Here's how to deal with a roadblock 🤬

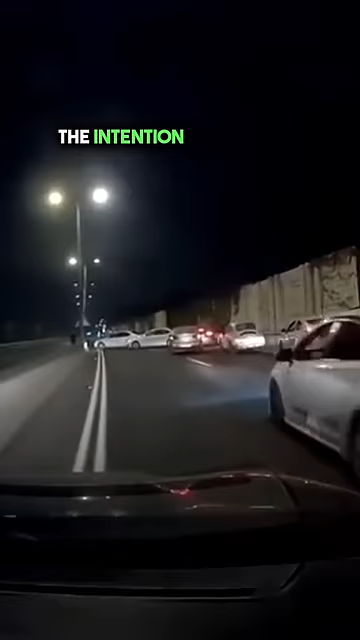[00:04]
The driver of the car with the dash cam discerned the situation and opted to take a risk. By colliding with the front of one of the white cars,
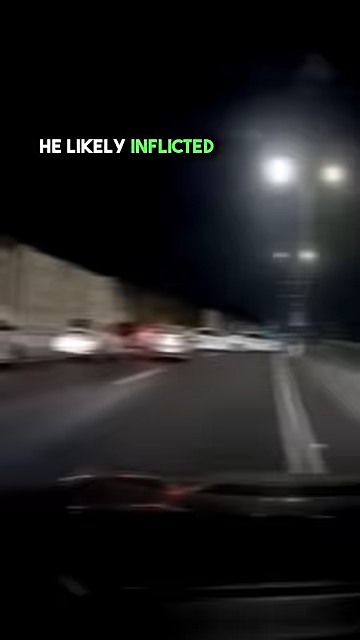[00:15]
he likely inflicted significant damage to his own vehicle, but potentially managed to escape. What would you do in a similar situation?